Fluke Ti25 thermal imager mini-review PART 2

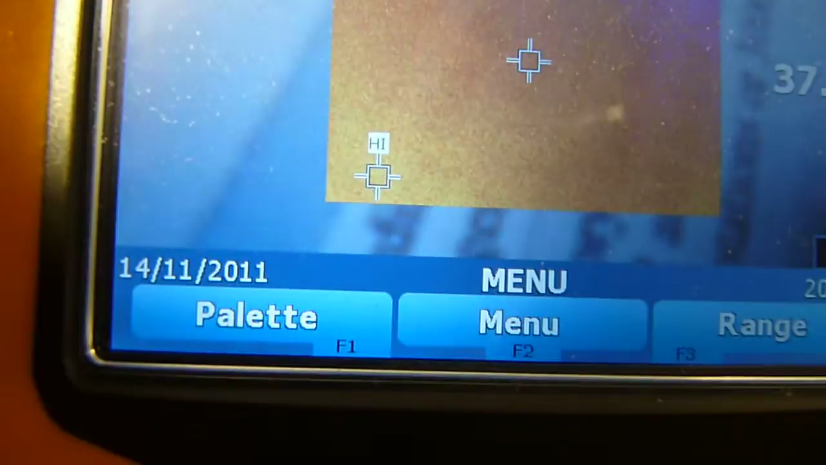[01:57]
What pallets is, it's basically a map between temperatures and colors.
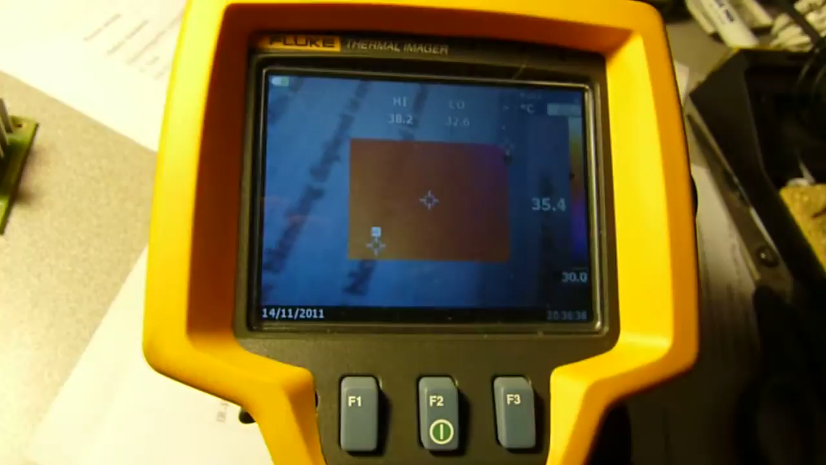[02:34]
Where we were at? We were at picture-in-picture and pallets.
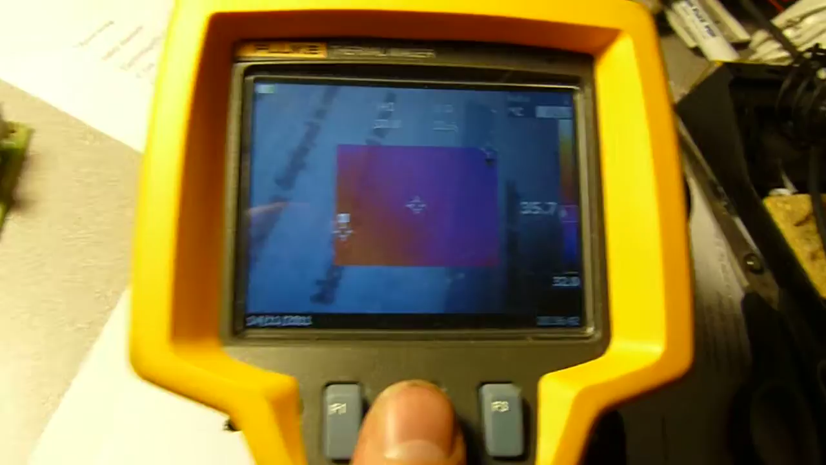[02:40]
So, this imager has several pallets built in.
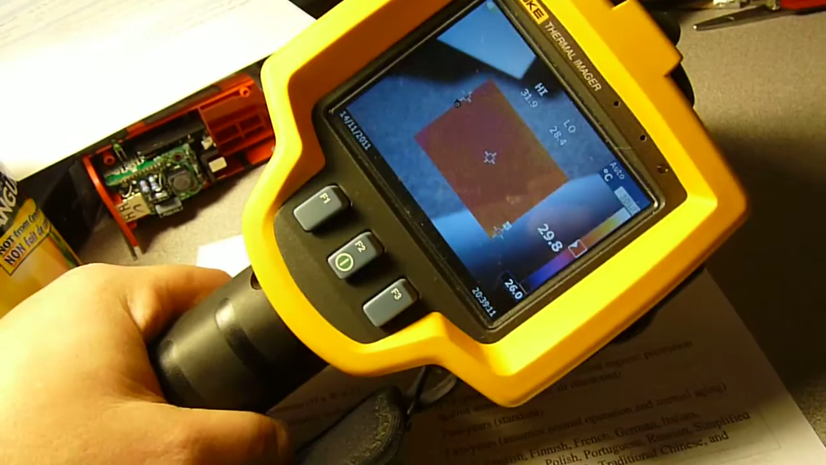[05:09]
This thing charges the built-in nickel metal hydride in, I believe, an hour or two hours.